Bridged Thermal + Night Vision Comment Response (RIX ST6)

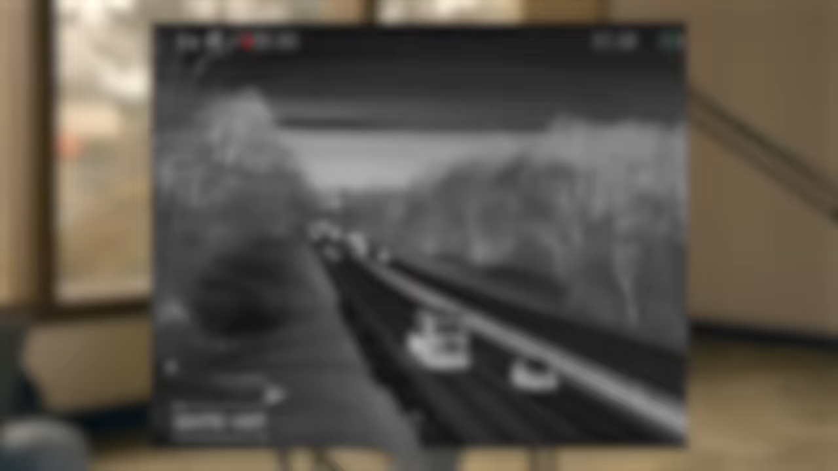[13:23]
look back at the st6 footage of the highway and the vehicles and just just observe
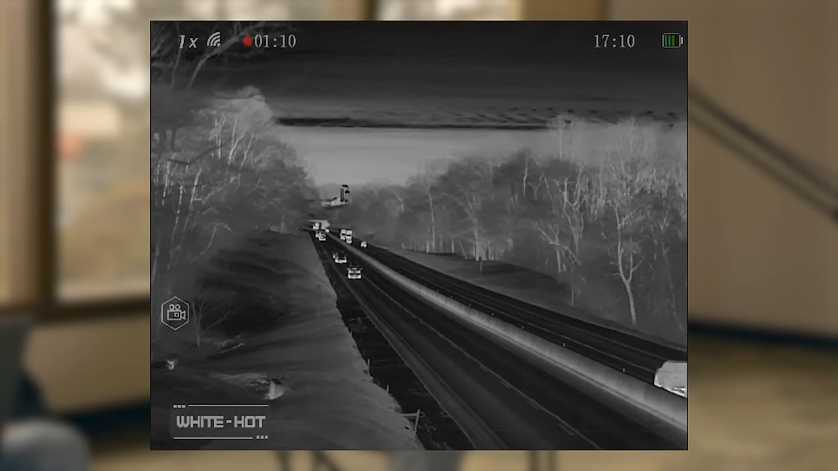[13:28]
that's all i want you to do the same thing goes with like the foil blanket thing it's like what do you use to zero the thermal aluminum foil yeah okay because i can
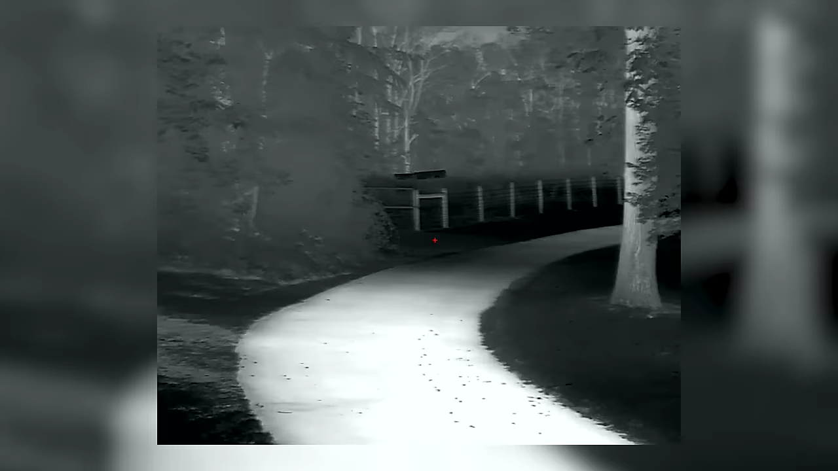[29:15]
and then you're back to running again yep you can turn that on manual too you can turn off the automatic